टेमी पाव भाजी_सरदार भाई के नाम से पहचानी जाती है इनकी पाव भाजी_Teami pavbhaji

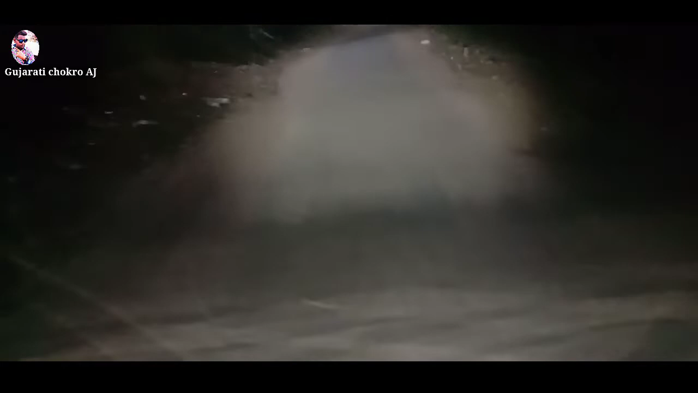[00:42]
જુનાગંજ બજારમાં પાઉંભાજી ખાવા માટે. તો જે રસ્તો મારા ઘરથી જાય છે, સૃષ્ટિ હોમ સોસાયટીમાં રહું છું હું પાટણમાં, આપણે કંસાળા દરવાજા આવેલી છે તો ત્યાંથી જે રોડ જાય છે શેખ જુનાગંજ સુધી તમને રોડ બતાવીશ.